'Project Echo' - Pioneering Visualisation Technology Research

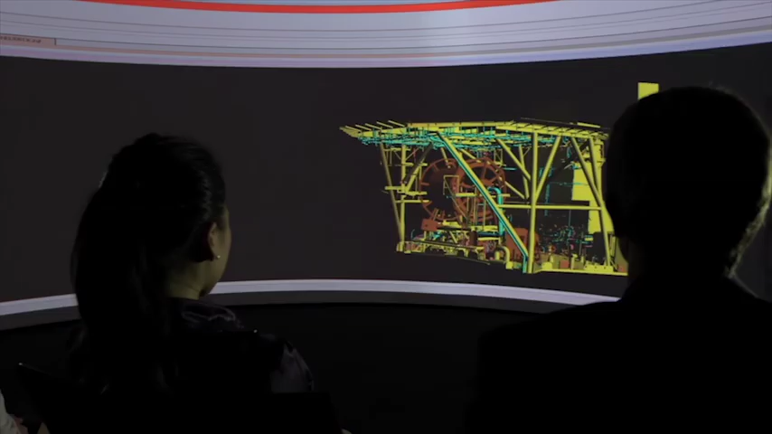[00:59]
Data is intelligently linked to Woodside's equipment and at the click of a mouse,
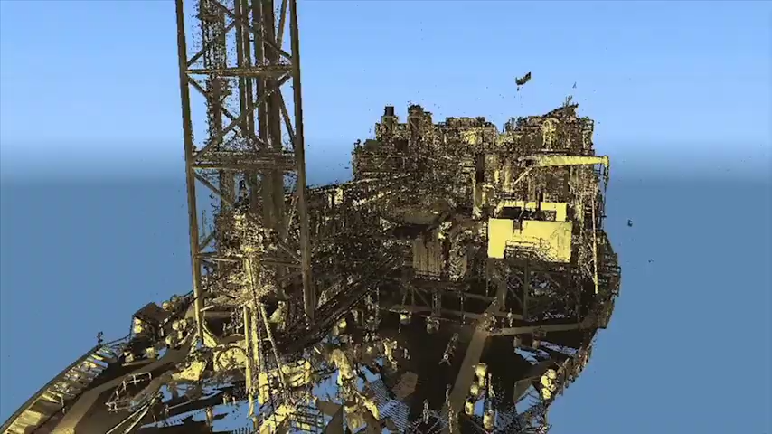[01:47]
such as here with the Woodside-operated Nujima Yin floating production storage and offloading vessel, which produces oil from the Vincent Field of Australia's North West Cape.
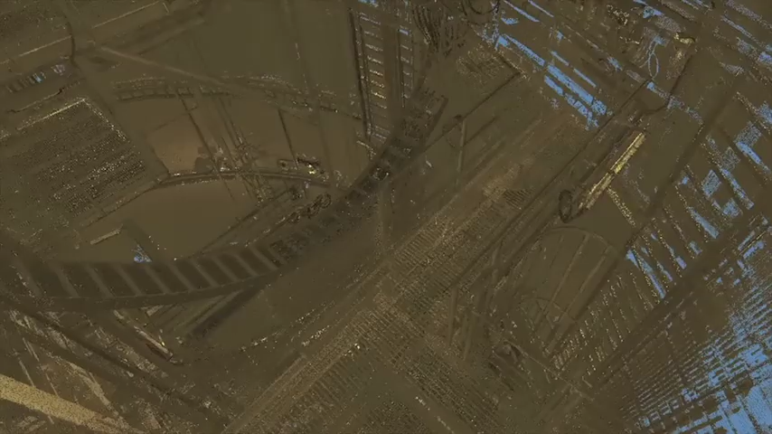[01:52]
High precision survey data is rapidly
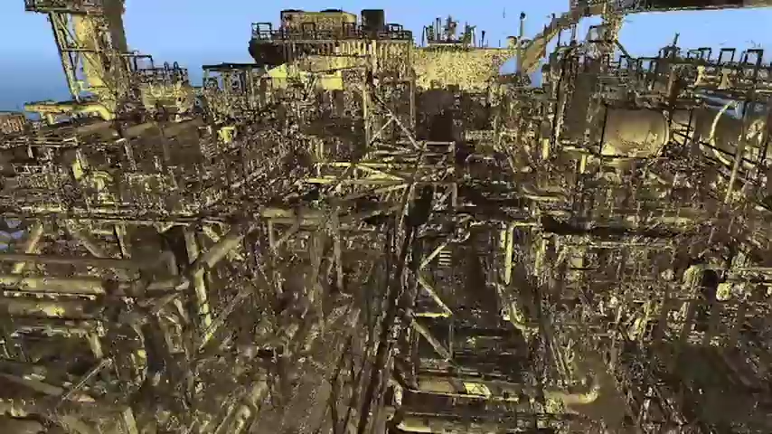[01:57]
collected across the facility with millimetre accuracy.